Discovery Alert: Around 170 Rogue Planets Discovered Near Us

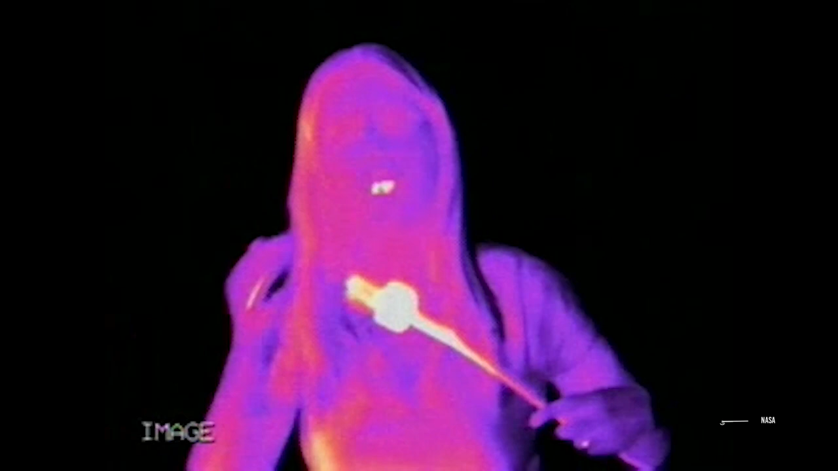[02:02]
Every object that is not in absolute zero temperature has atoms moving within it.
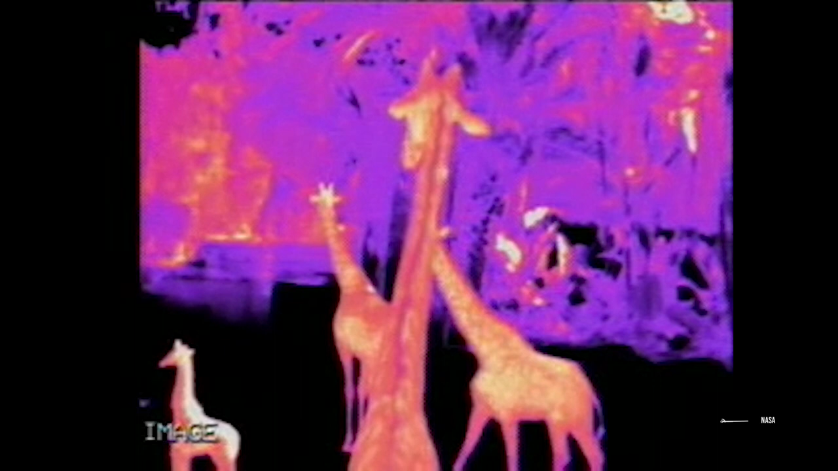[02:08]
This speed of movement is in direct correlation with its temperature.
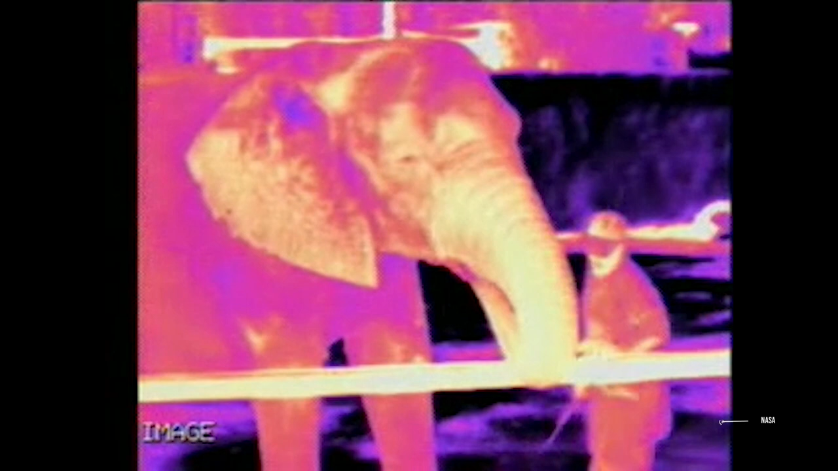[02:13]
The higher the temperature, the faster will be the movement of molecules.
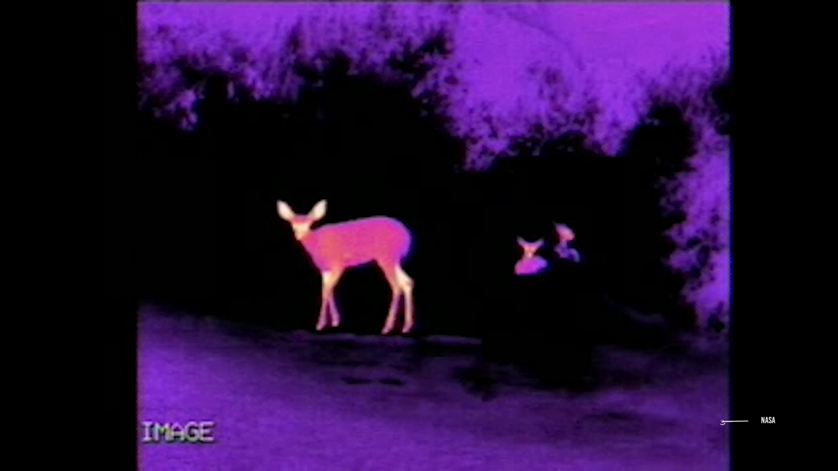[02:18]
These moving molecules emit energy in the form of infrared radiation.
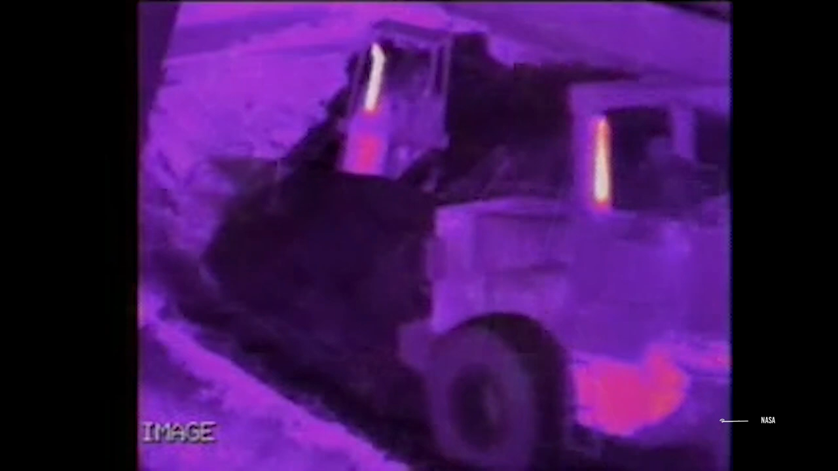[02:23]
The wavelength of this radiation is longer than those of visible light, hence we are not able to see it with the naked eye. However, the radiation can jump to the visible spectrum if the object gets too hot.